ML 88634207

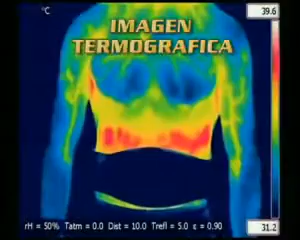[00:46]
On screen: scale top 39.6°C, scale bottom 31.2°C
Miren, la imagen termográfica prueba que el Aptronic en verdad genera estimulación muscular superior en comparación con el ejercicio tradicional.
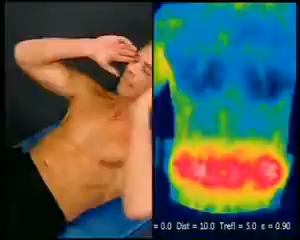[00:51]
Y es aún mejor. El Aptronic X2 tonifica también otras partes del cuerpo.